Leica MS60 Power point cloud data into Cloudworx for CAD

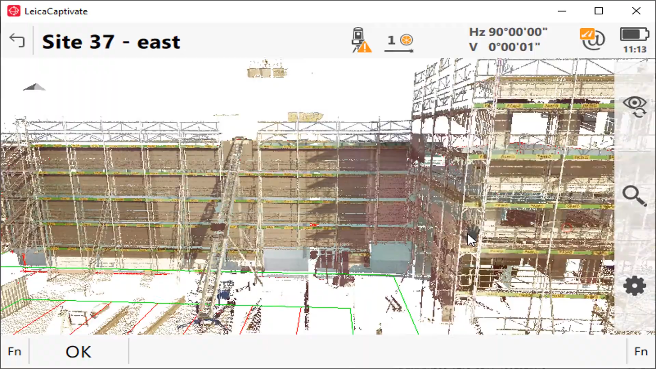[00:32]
Clearly, if there's no need for additional post-processing with the data, least squares adjustments, anything like that, you can just export what you see on screen directly to a file ready to load into CloudWorks.
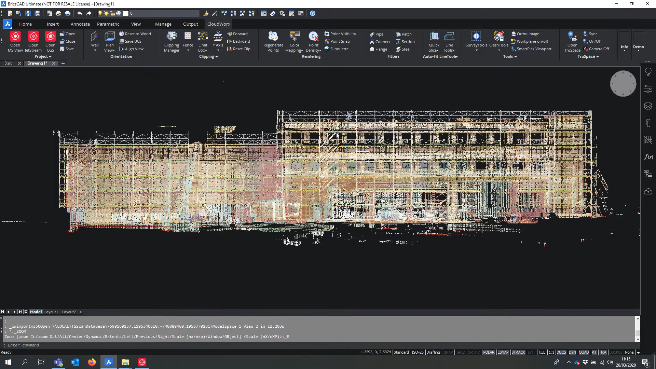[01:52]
Most of it is perfectly okay for CAD users. So from here, you'll be able to start drafting. But for the sake of simplicity, okay, let's define here a wall. So that's a wall for me.
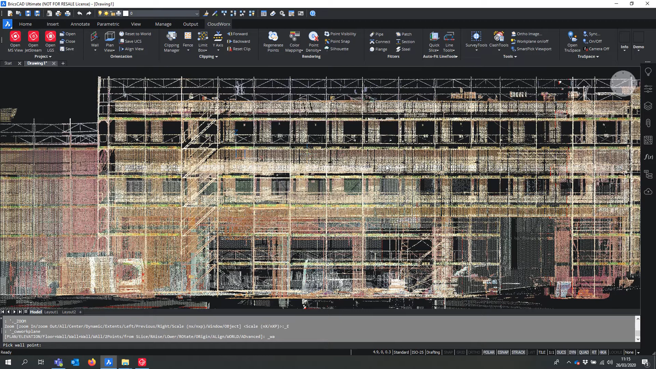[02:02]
It can be really anything. But this defines a UCS, which I then can align.
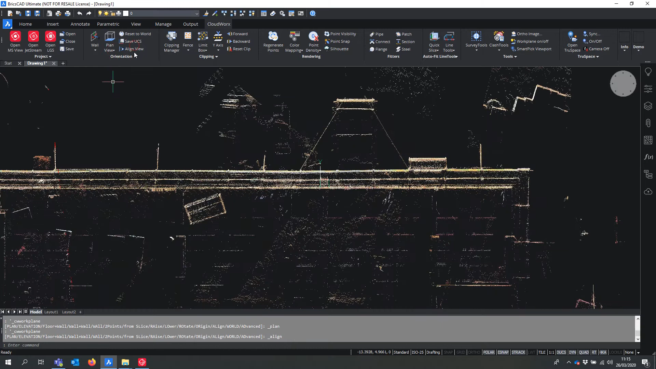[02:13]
Like so. I can take slices.
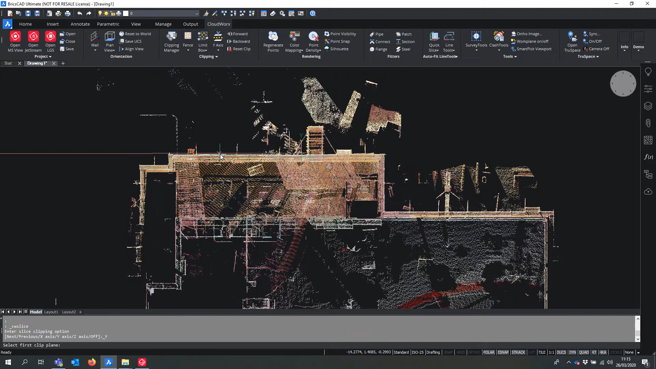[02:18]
So if I go like that, I can take a small slice of data. Like so.
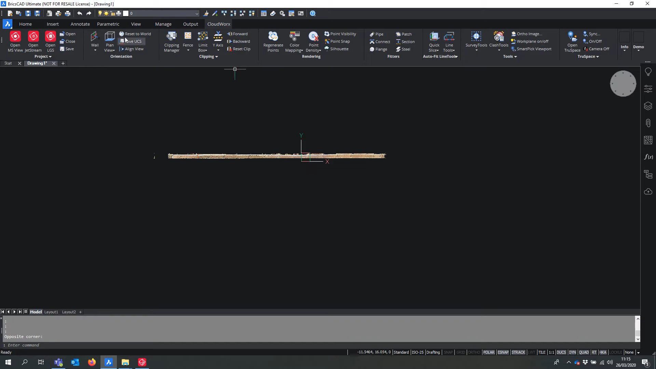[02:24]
Okay. And from here, I could start the draft, essentially. So, yeah, that's it. Let me know if you want to have a more in-depth knowledge